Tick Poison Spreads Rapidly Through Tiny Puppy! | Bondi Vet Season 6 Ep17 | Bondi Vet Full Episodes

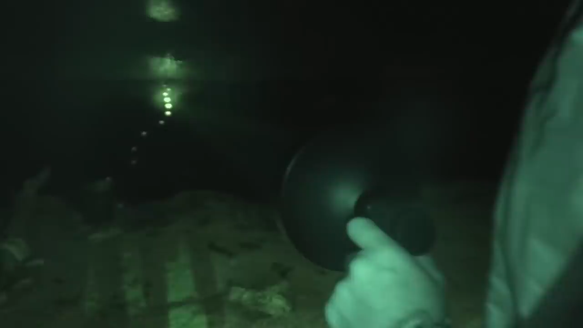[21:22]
But as the night draws on, Tim is growing increasingly concerned by the lack of movement in the river.
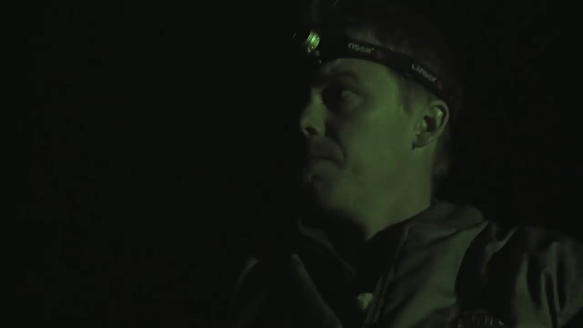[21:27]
He fears the drought has affected the platypus population.
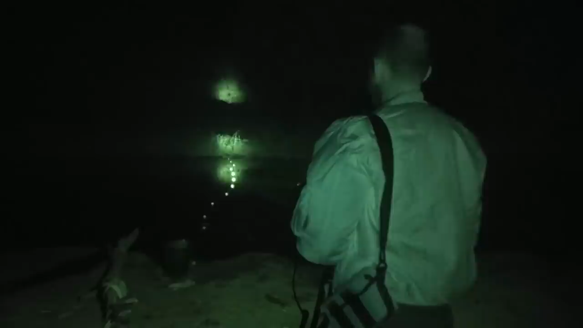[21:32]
It's been a long time now and there's still no plats. But been around long enough to know that patience will normally pay off, but I'm getting nervous.